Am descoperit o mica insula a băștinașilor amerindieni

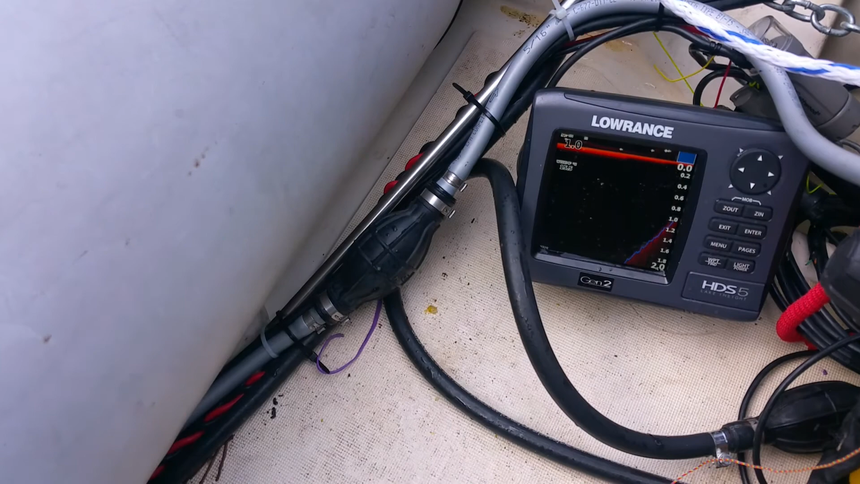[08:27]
Deci, zice că eu am un metru aici, bineînțeles că văd că am un metru. Opsii, mi-am rupt ungita asta.